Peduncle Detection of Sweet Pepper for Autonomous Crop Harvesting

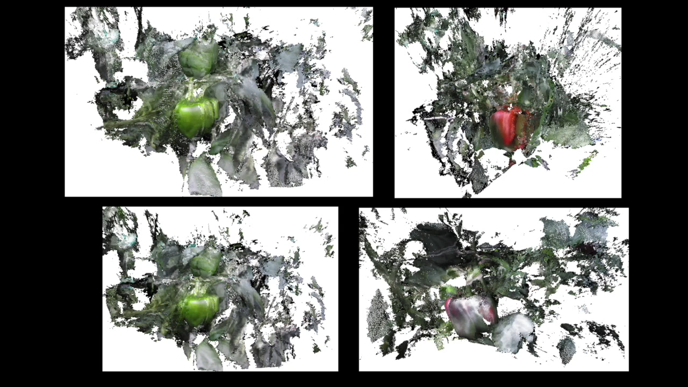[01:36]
Here we show instances of red and green sweet peppers, and then we manually annotated and split them into sweet pepper and peduncle datasets using MeshLab application.
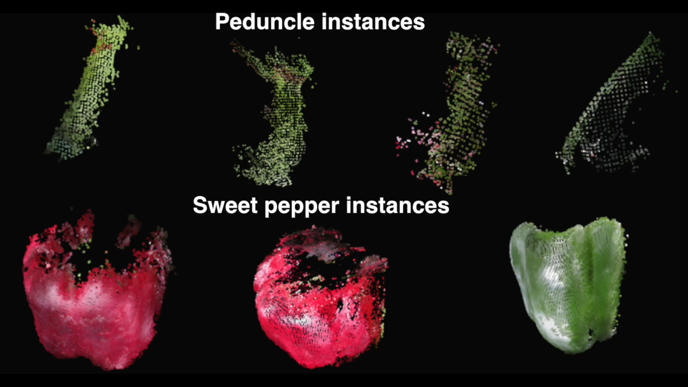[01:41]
As you can see, there is significant noise in measurements due to the small scale of objects and reconstruction error. Given these 3D datasets of sweet pepper and peduncles,
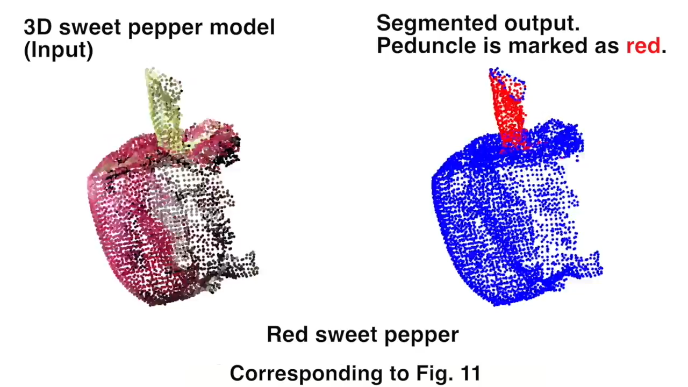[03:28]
Left shows 3D sweet pepper model inputs to our classifier, and right is segmented output.
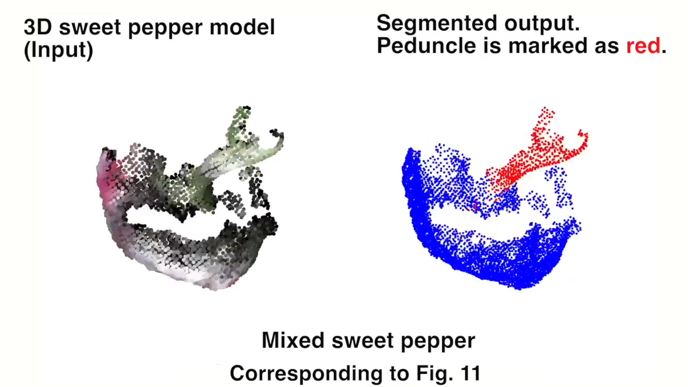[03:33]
The peduncle is highlighted as red and blue and is not peduncle class.
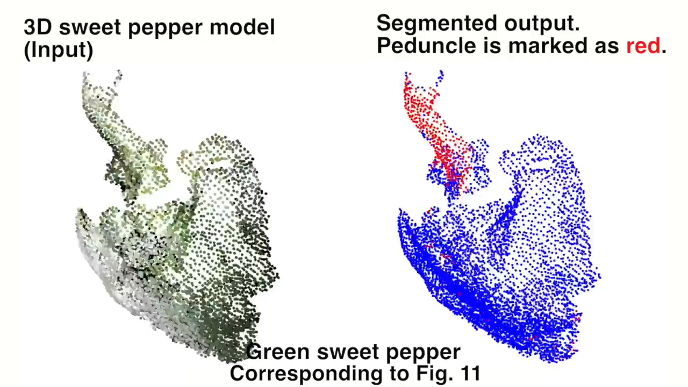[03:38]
In these experiments, we remove a complex background and leaves.
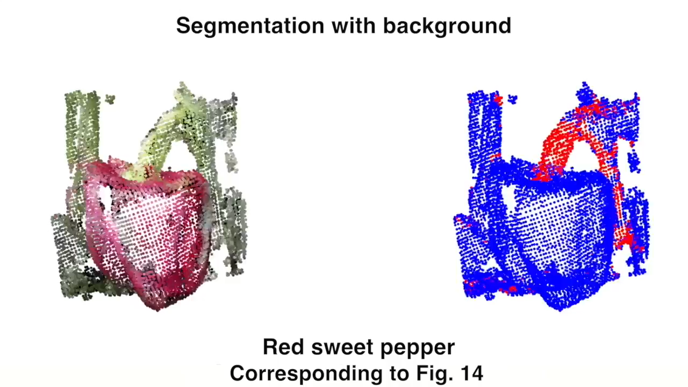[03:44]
Next experiments are conducted in the presence of complex background. For the red capsicum, the peduncle is correctly detected, but the trained model yields false positives for other stems, and leaves that exhibit similar color and shape to the peduncle.
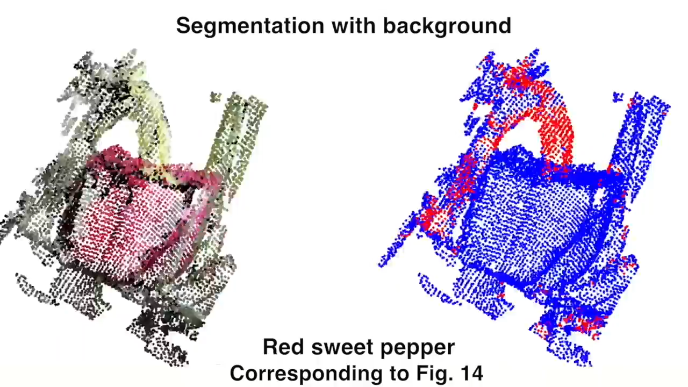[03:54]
To overcome this,